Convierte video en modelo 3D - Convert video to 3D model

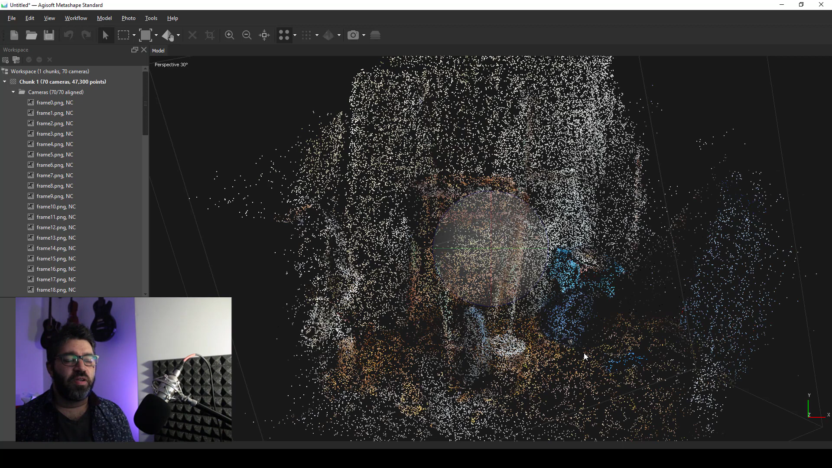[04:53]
here you can see 70 over 70 aligned that's pretty good let's check the cameras position nice
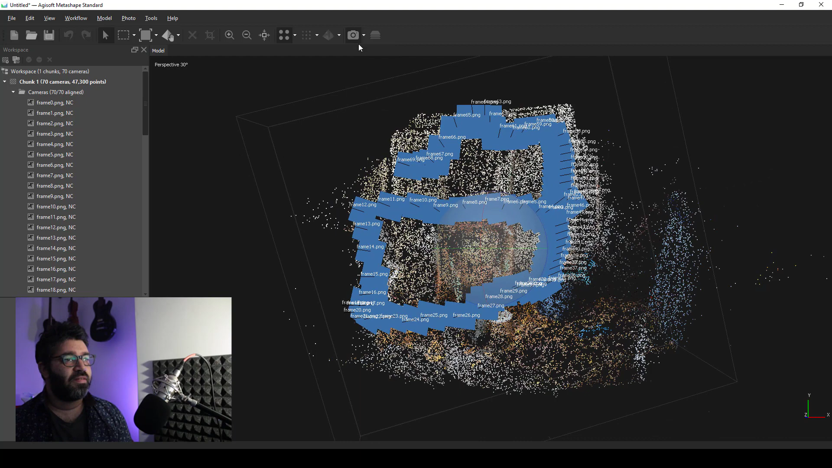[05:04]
well you can see something from what you're going to try to you know 3d5 here and my next step is going to be arrange the area of capturing or reconstruction I'm
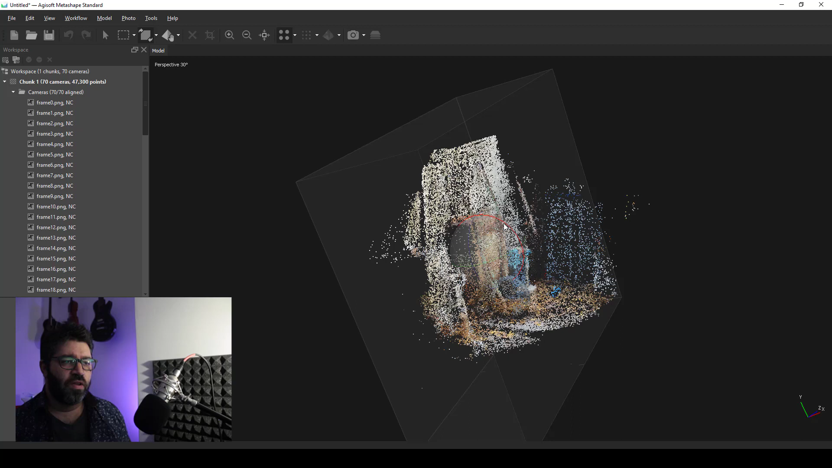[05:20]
going to rotate a little bit this volume and just make it not so wide
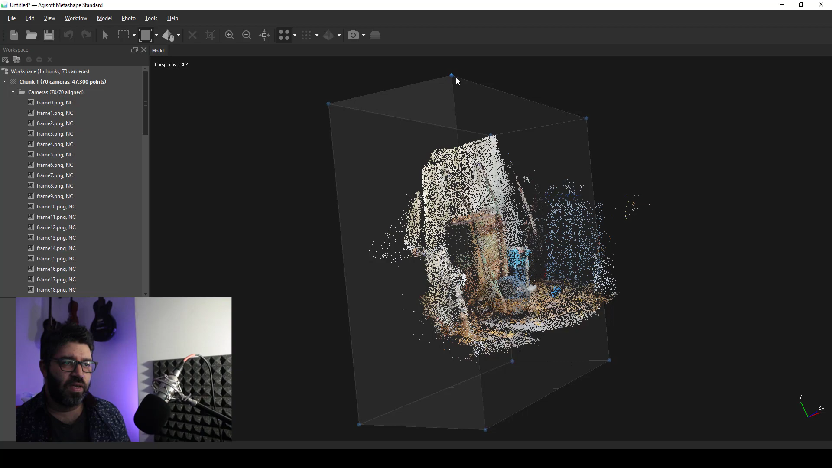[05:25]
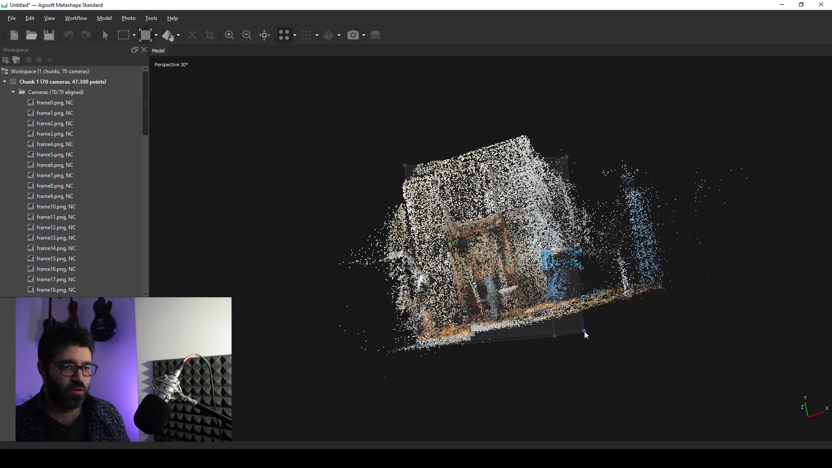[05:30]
there we go now I will go to workflow dense cloud just for a preview of what I'm capturing and in quality I will let this in medium and let metashape work
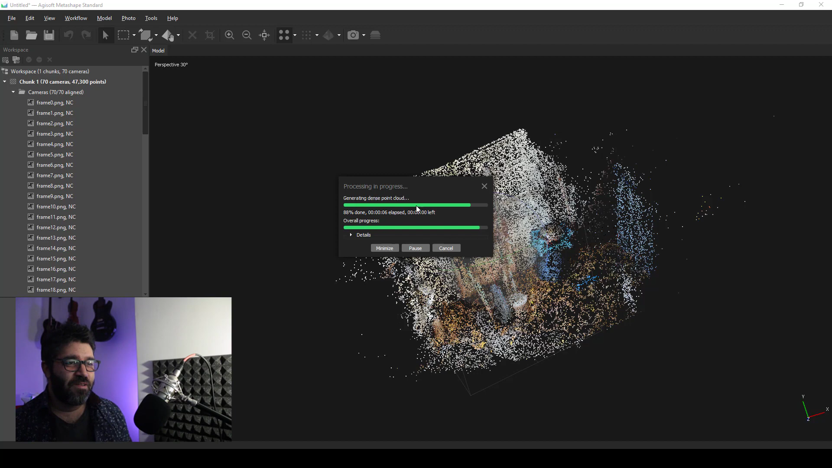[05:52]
now I can hit here on my dense cloud
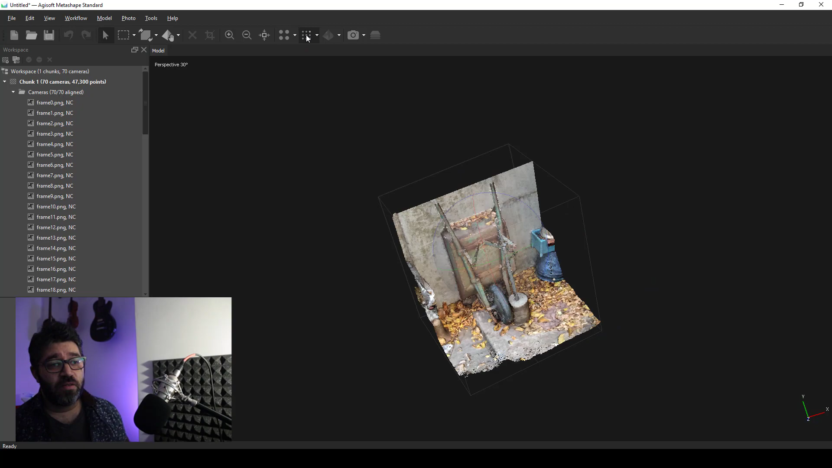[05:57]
and this is not bad at all we have a little bit of occlusion of
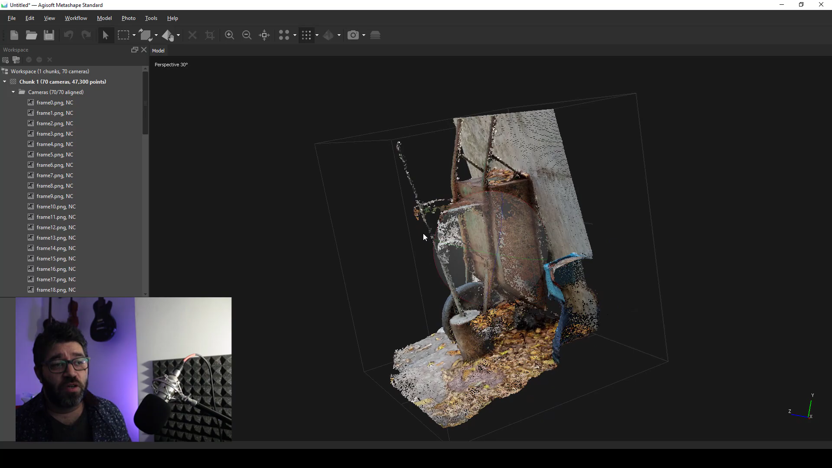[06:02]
course on this pole all right at the side of the pole that was not
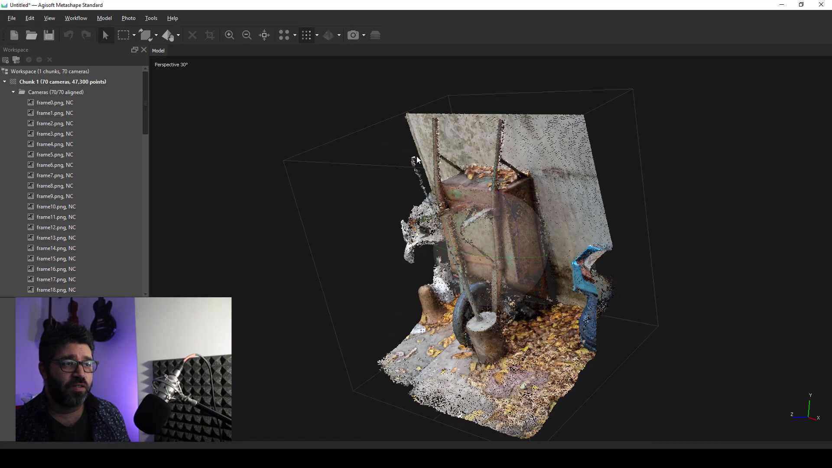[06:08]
captured in the video is not going to appear on the 3d model and there is some occlusion here in the stroller handle but
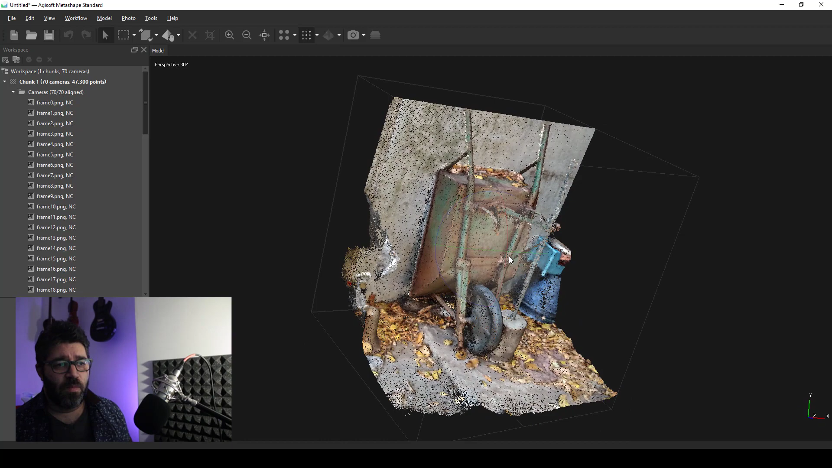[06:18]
the overall result is very good for so low quality video
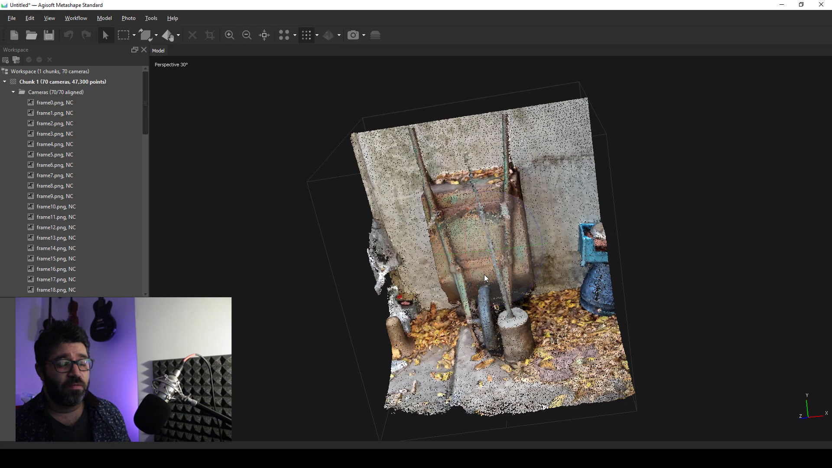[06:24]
my next step is go to workflow build mesh and I will use depth maps
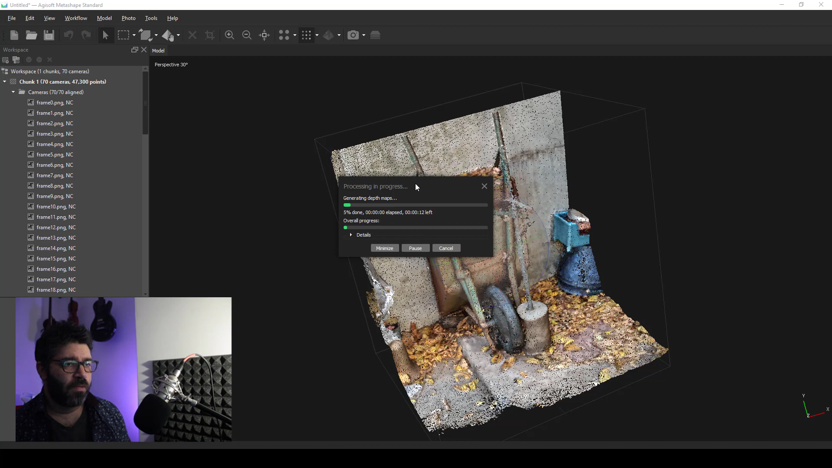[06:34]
this this is going to take a minute or two once the
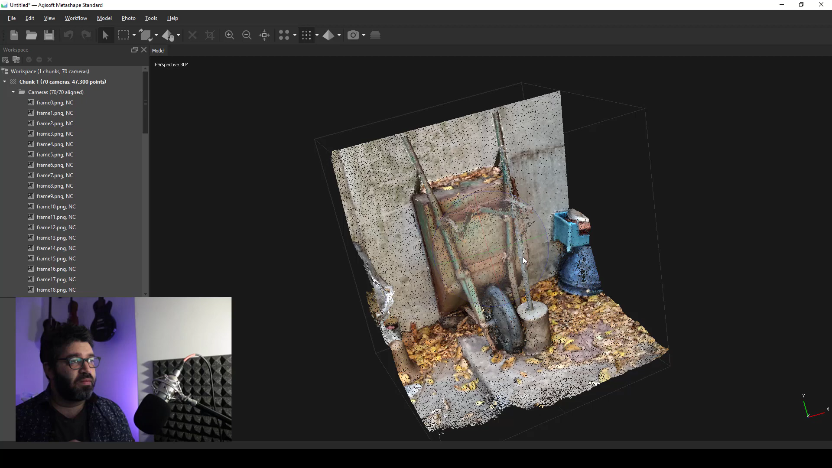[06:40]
reconstruction is done I can go here to see my model and it's a low resolution model with no details that it's very
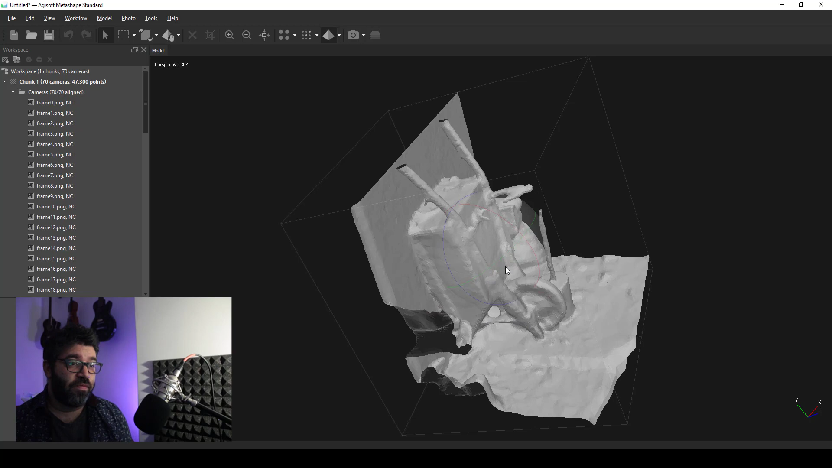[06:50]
clear I mean we have a nice result here for a few
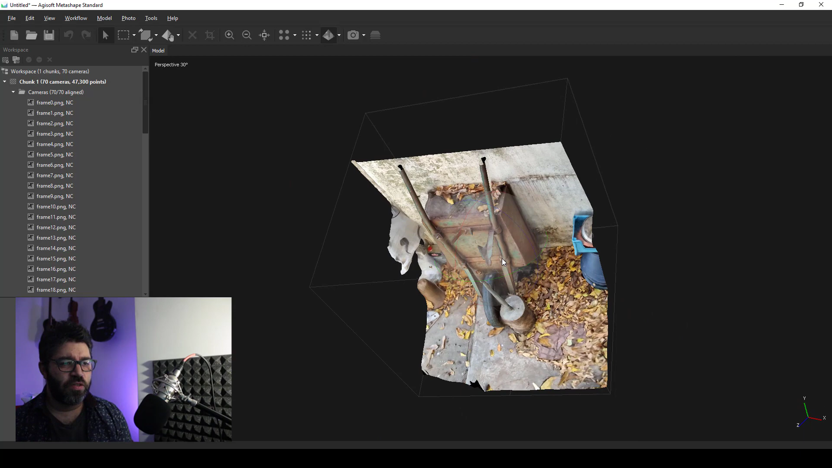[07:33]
need you need more for that you know it's just a half
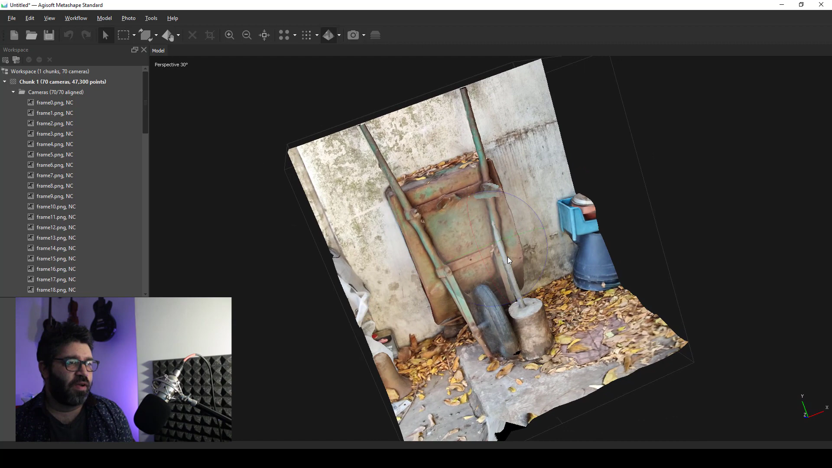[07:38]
minute video with a very low resolution a very bad quality and
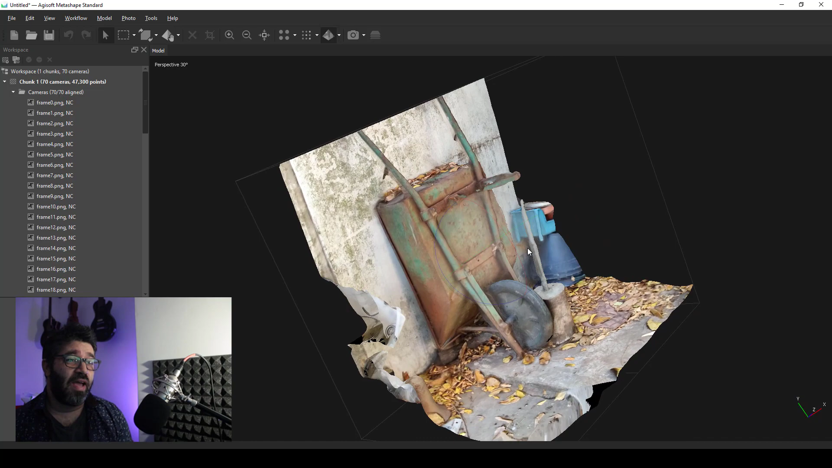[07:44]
anyway is being able to capture all these from the place and